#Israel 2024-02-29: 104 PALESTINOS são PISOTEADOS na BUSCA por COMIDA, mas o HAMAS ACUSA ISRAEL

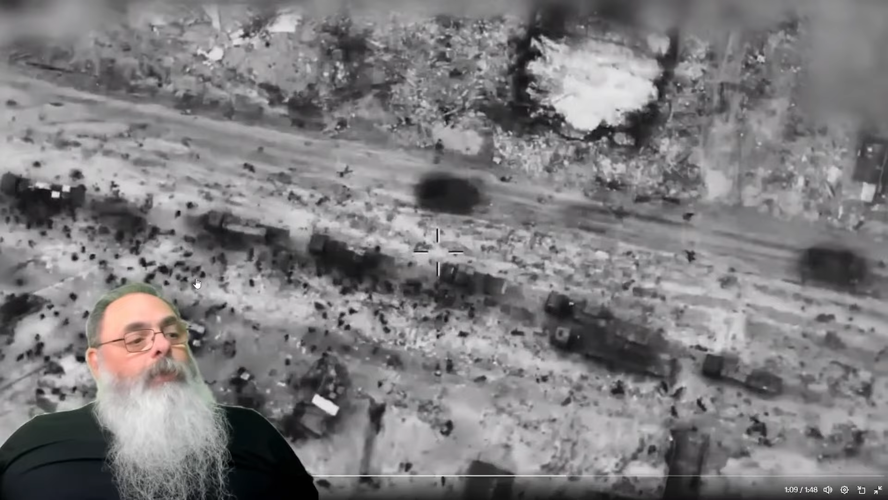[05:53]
E aí teve muita briga e teve gente sendo pisoteada e morrendo nesse processo, né? Quem está falando a verdade nesse caso ainda não temos uma visão conclusiva disso. Mas dado o histórico de mentiras, olha só, o caminhão tentando avançar e as pessoas tentando tirar a coisa do caminhão.
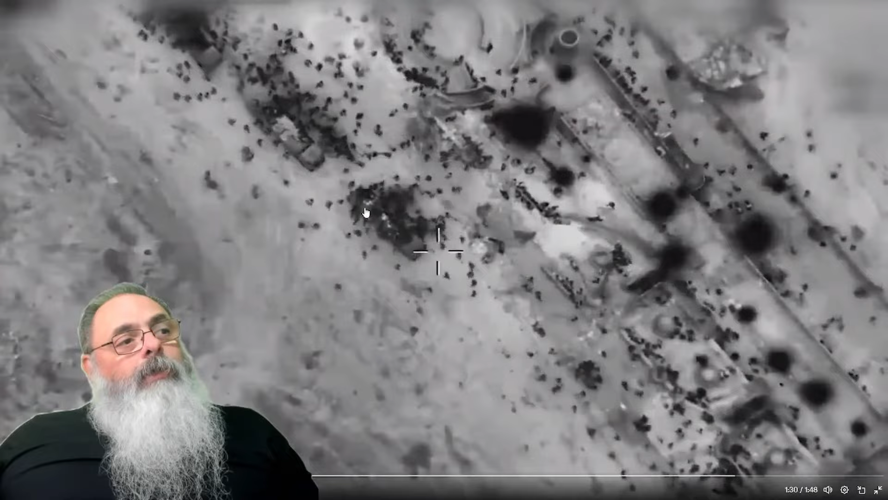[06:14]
Então, ou seja, me parece muito mais razoável a lógica de Israel do que a lógica palestina. Ou a lógica do Ministério da Saúde da Palestina, né? Olha só a quantidade de gente aqui, ó. E aí o que aconteceu? Pisotearam as pessoas e isso foi o que causou a tragédia ali.